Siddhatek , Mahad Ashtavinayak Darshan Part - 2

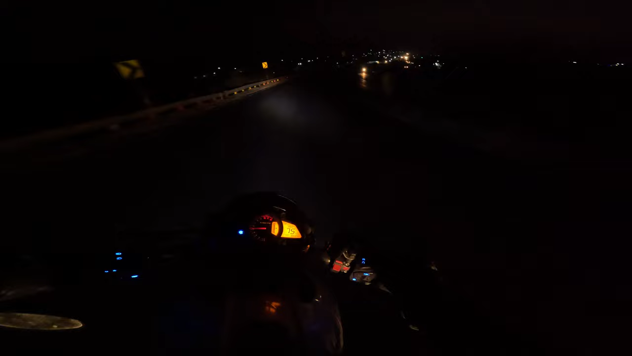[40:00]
टेल लाइट ही नहीं भाई, गाड़ियों को टेल लाइट क्यों नहीं है भाई, कैसे समझेगा सामने गाड़ी है।
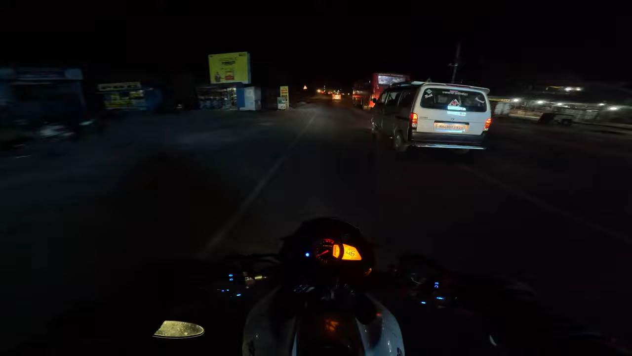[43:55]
और अभी मैं जा रहा हूँ, ये 3rd या 4th बार जा रहा हूँ मैं महड़, तो बस लेफ्ट साइड में एक छोटा सा गेट है, जो गेट हमको महड़ लेके जाता है, तो वो बस याद आवे तो बेटर है, क्योंकि वो नहीं याद आएगा तो फिर समझेगा ही नहीं, आएगी सी ये क्या, नहीं ये तो कुछ अलग है, ये यूके रिसोर्ट कुछ
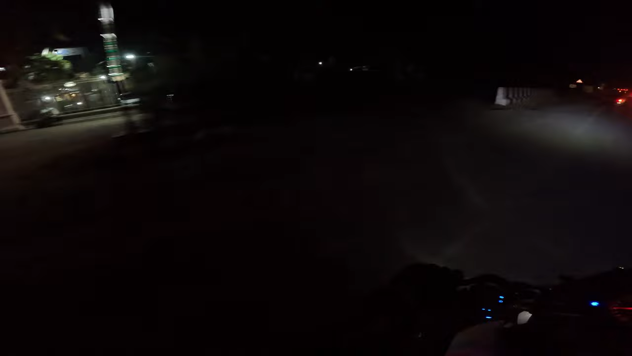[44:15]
रिसोर्ट है, नहीं चलो आगे बढ़ते, लस्सी आ रहा है वैसे पीछे से, लेकिन वो चला जाने वाला है, तो मैं नहीं चाहता कि वो ज़ोर ज़बरदस्ती नहीं आवे, आए तो ठीक से आए, नहीं तो ना आए।
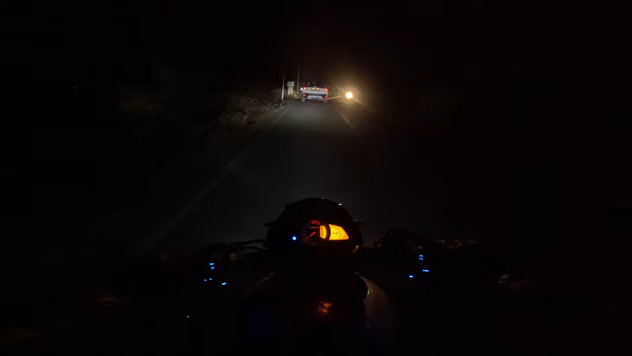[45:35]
तो यस रात्रि रात का इतना GoPro नहीं साथ देता दोस्तों, मुझे माफ़ करना उस चीज़ के लिए। बट चलो पहुँच गए महड़ पहुँच गए, ये देखो ऊपर, आई होप कि तुमको दिखता रहा है और रहेगा, ये शिट नहीं दिखेगा अभी। चलो गणपति पप्पा मोरिया,